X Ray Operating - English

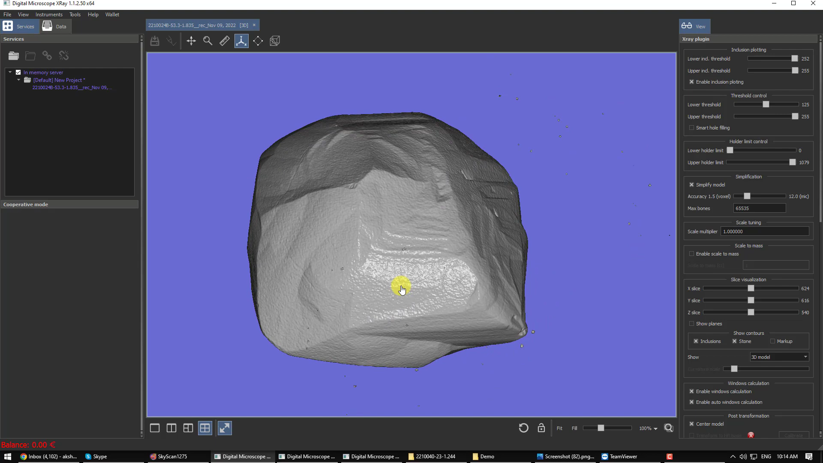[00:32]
Most important is the ability to measure even the finest of the laser markings or any kind of uneven surface.
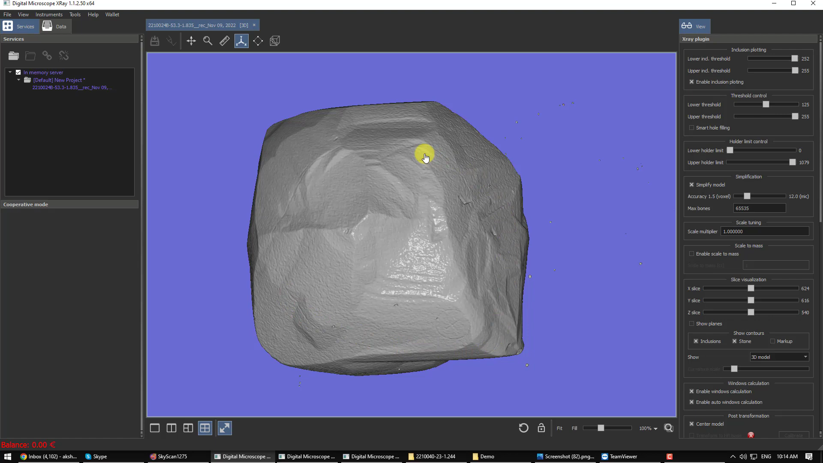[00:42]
As now, the 3D model of a diamond is so accurate that it
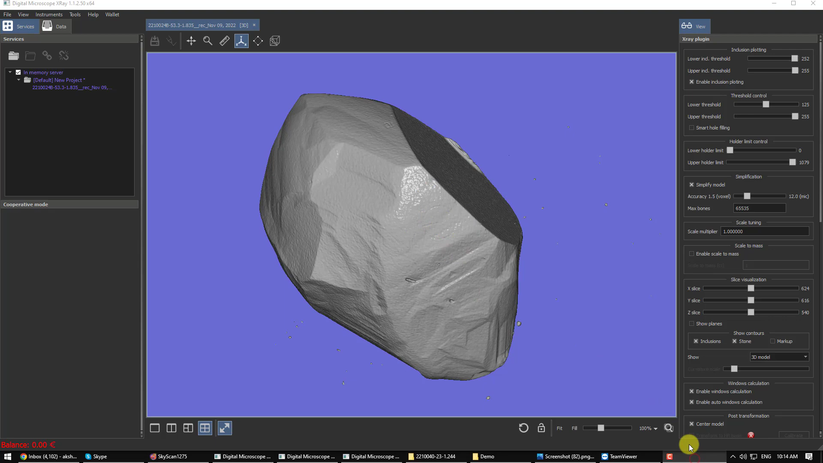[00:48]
can match the exact weight which is on the weighing scale.
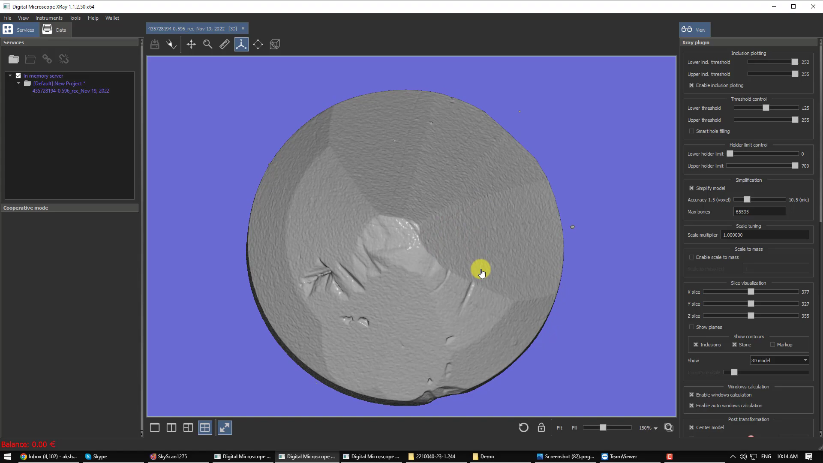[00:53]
It gives you exact estimations also in terms of whether you will get heart and arrow, XX, XVG and that too estimation of the weight in terms